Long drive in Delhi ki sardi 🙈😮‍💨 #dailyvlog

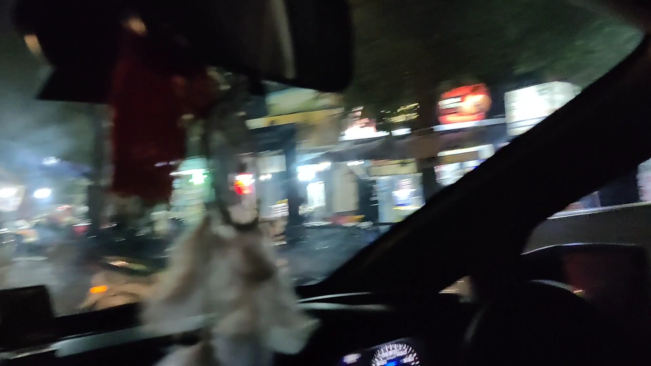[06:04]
ये हमारे घर के सबसे पास वाली मार्केट है, सेक्टर 34 की मार्केट, यहाँ पे सारा सामान मिल जाता है।